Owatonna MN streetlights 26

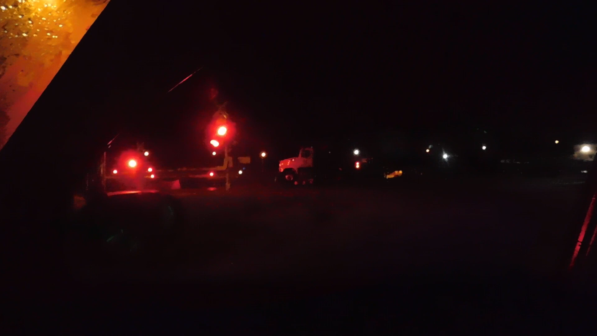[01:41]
Like that semi is just literally lifted up off the ground. I don't understand that.